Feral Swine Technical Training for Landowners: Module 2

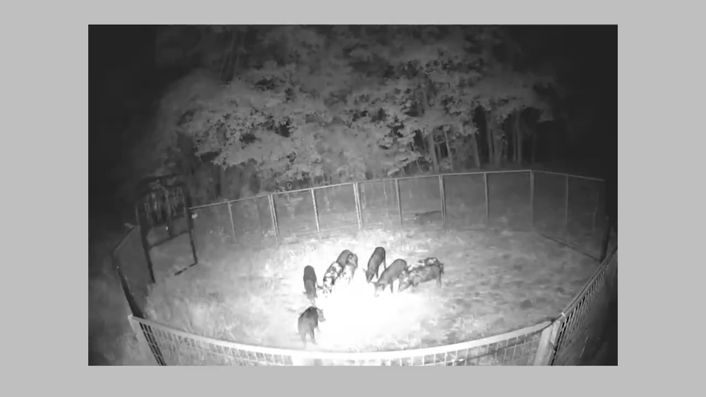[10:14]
This is an example of how smart trap technology can be used to enhance trapping success. Through several days of watching this sounder becoming conditioned to entering and leaving the trap, the landowner knew there was one additional pig that would enter the trap much later than the others. Smart trap technology allows you to close the trap door when you want to, and in this case, the door is closed after the last pig has entered the trap.